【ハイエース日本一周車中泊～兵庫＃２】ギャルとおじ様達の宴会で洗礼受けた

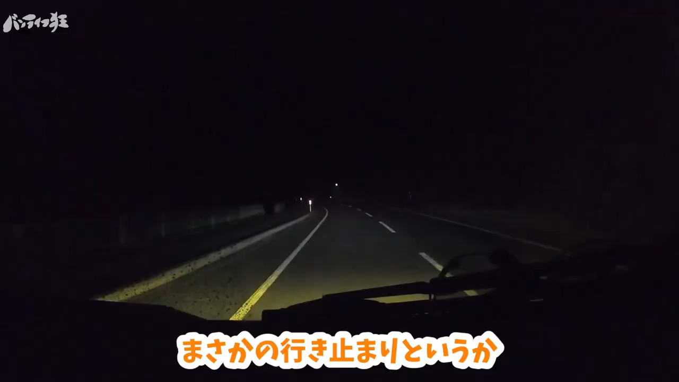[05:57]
まさかの行き止まりというか流れのため通行止めで鳥取から遠回りしたらもうこんな時間ですねもう10時50分よでもまた5分で着くよめっちゃ山じゃない?めっちゃ山あっ着いたここやんあゆの里やだがわめちゃくそ山やん